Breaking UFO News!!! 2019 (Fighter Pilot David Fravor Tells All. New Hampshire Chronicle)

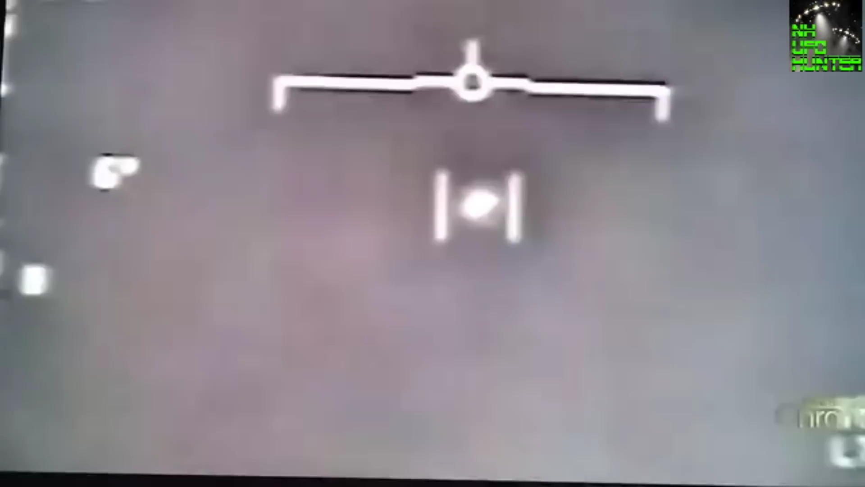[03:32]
the tic-tac as it refers to it because of its shape was a craft hovering about 50 feet above the water its image later caught on video by a camera mounted on the other fighter
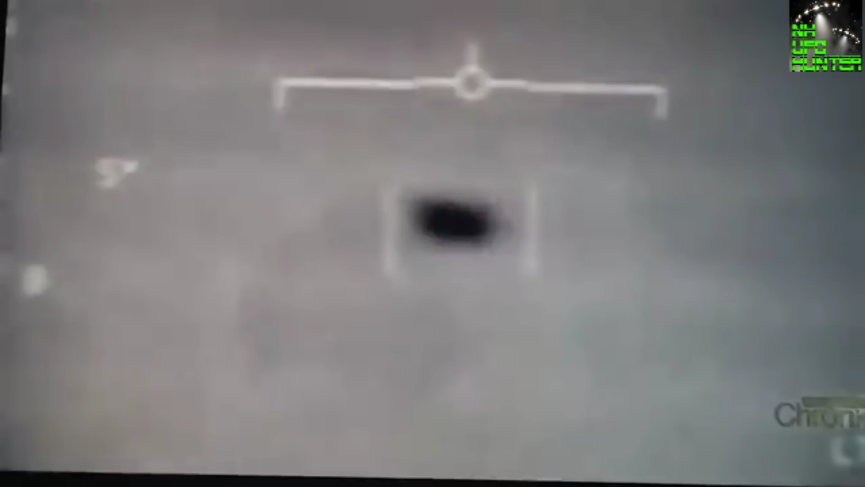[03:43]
jet he moved in for a closer look so as we get to about here about 12 o'clock and we're coming and we're descending it goes and it turns like this and it starts to mirror us and it starts coming up
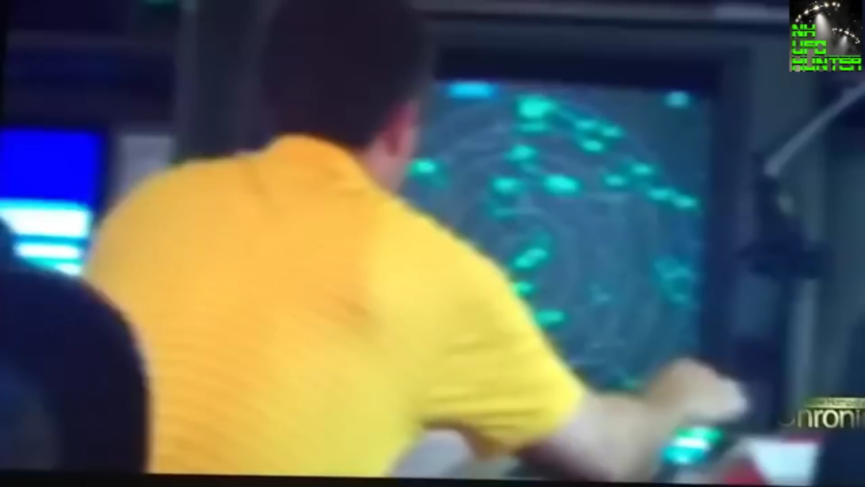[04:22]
miles away describing what their radar had been seeing and these things would come down there was like a dozen of them they'd go and they'd come down